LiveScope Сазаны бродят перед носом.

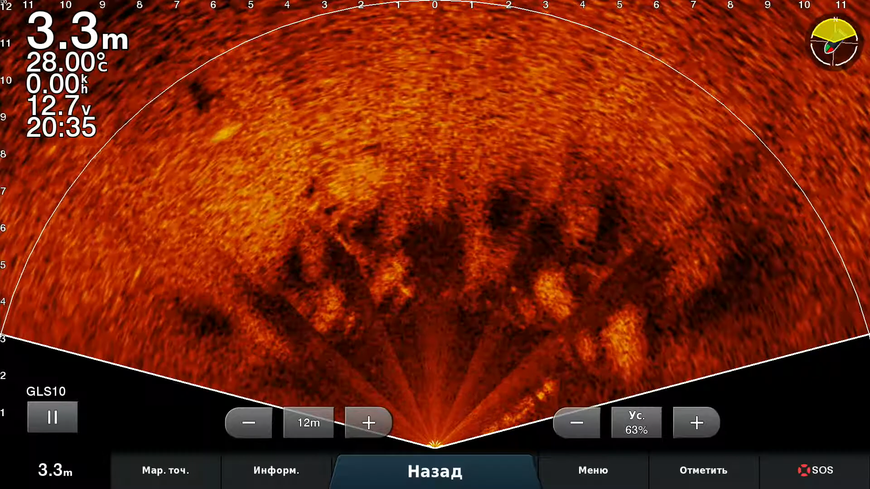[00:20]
On screen: depth 3.3 m, water 28.00°C
и они просто уходят, пока ты им что-то предлагаешь, вот слева тушка, вот такая вот замечательная, ее может быть уже и тут видно, нужно одновременно посмотреть. Это корешка, это была тушка, да, уже не видать,
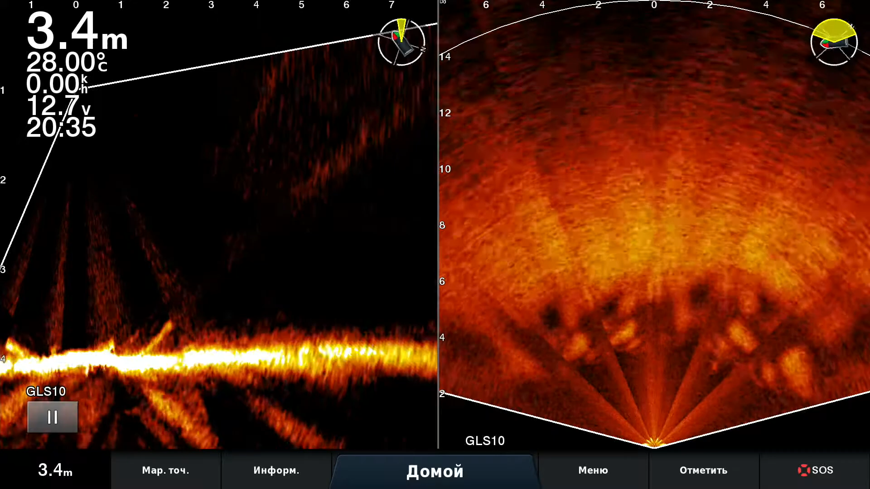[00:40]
On screen: depth 3.4 m, water 28.00°C
вот справа, вот идет рыба, но она на 10 метров, это надо мне наглянуть вот тут, да, я тут, где она там, вот она, Вот она идет, вот она, проблески.